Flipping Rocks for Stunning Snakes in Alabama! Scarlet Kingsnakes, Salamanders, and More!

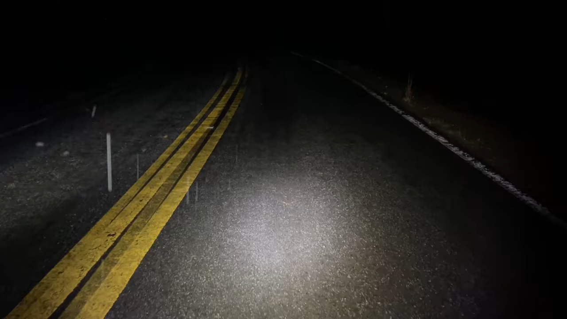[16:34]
Here's a big one. A couple dead ones. There's a four-toed, too. There we go. That's a little bit of an orange head.